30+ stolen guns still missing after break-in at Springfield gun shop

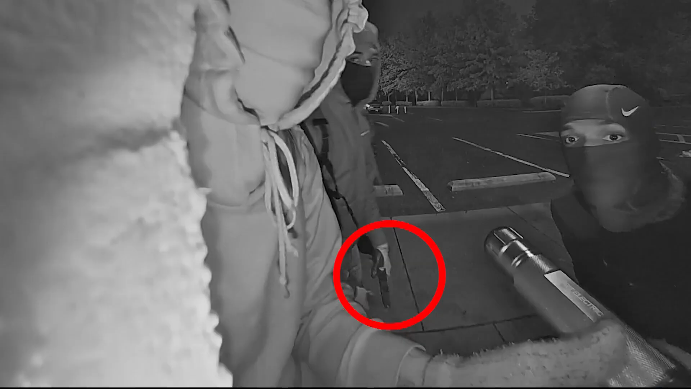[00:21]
First looking into the window, shining a flashlight, one holding a gun before another smears something over the camera lens.